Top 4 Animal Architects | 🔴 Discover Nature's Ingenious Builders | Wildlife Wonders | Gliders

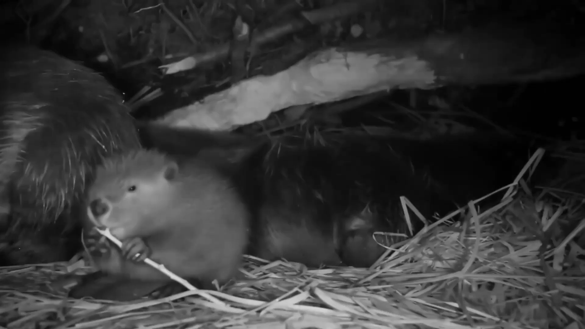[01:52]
Inside, it is safe and dry for the beaver family. The entrance is underwater, so it is hard for predators to get inside. The wetlands created by beaver dams are homes for many other species.
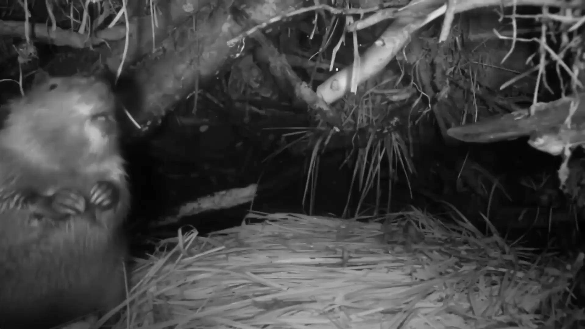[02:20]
It is like a well-planned house, made with natural materials. Beavers are truly incredible architects.